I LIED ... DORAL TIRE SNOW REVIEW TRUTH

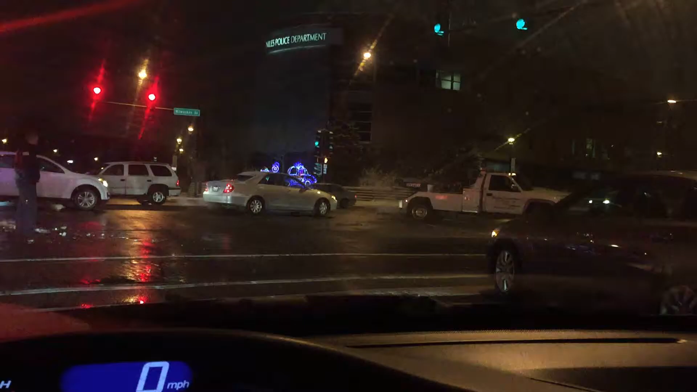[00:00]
That's a tow truck. That's cool. I ain't got nowhere to go.